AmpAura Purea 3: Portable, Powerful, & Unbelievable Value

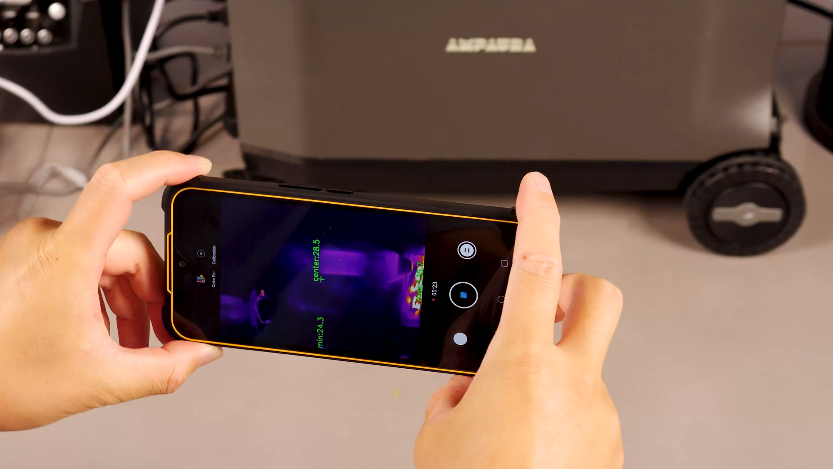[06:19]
After having max loading tests, I immediately measured the temperature,
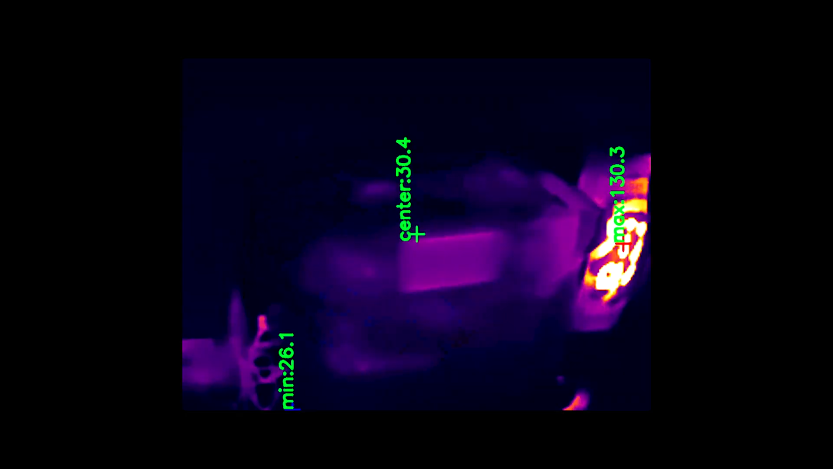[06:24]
and the max temperature observed was around 30 degrees Celsius, which is quite impressive.
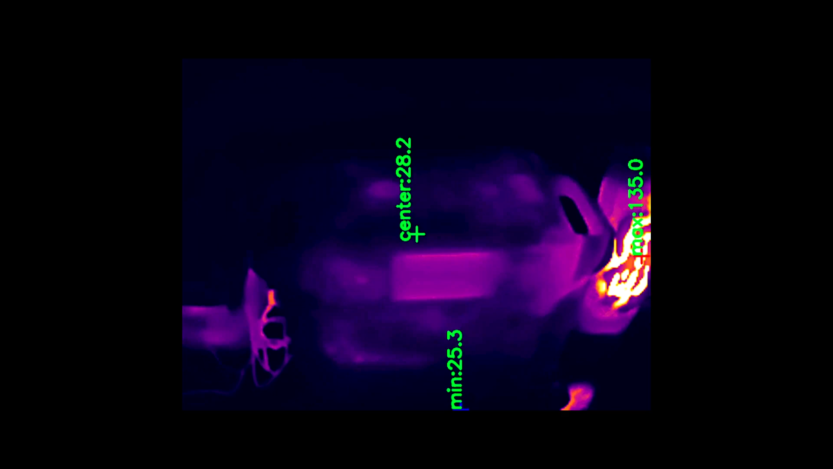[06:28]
While I cannot dismantle it for penetration experiments,